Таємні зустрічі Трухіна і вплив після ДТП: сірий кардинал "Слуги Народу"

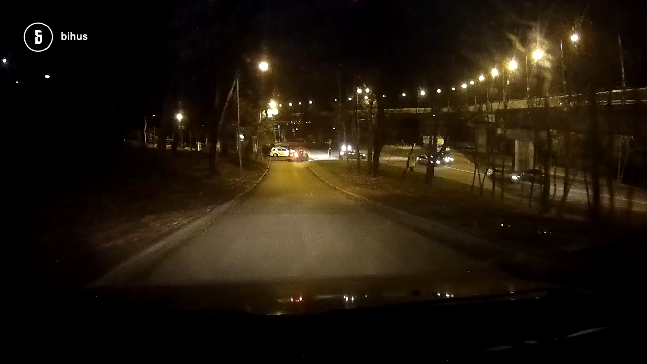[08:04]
Вистрибує з машини під мостом і зникає у темряві.
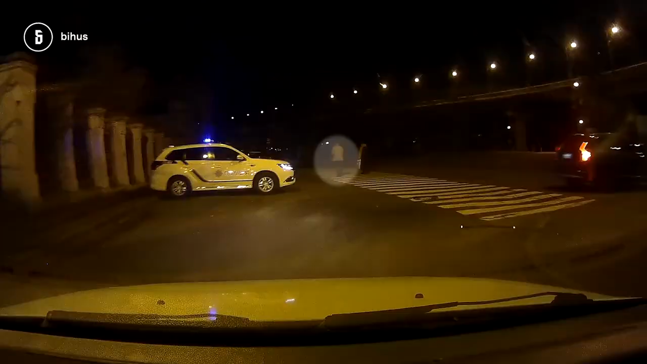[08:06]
Тут із валізою сідає у старенький приватний «Мерс».